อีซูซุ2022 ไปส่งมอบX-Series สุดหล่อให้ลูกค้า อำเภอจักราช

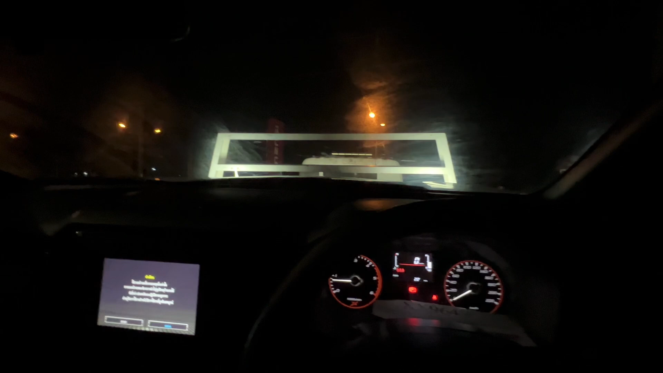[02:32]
นี่ เรียบร้อยสองนาทีขึ้นสไลต์ได้